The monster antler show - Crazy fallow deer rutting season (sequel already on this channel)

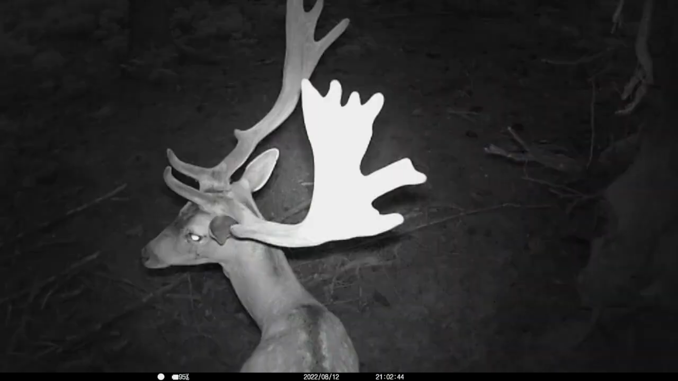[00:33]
The first arrival was this poor guy, limping through the sides of my cameras already in August 2022.